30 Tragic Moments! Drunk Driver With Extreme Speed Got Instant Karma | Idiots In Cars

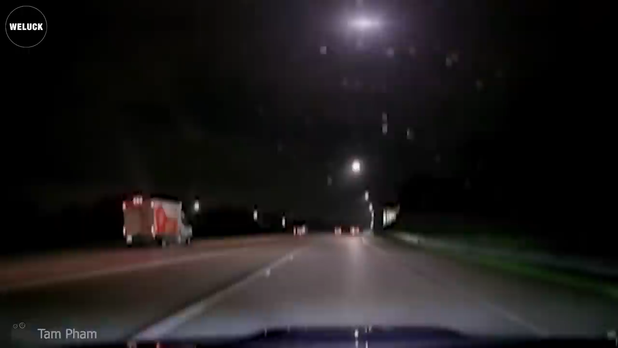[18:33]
This happened on Interstate 295 in North Carolina.
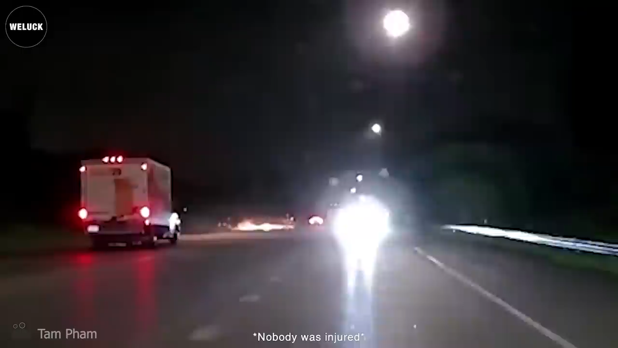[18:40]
Dashcam owner pulled over behind the Camry and called 911. Oh my, put our phones away.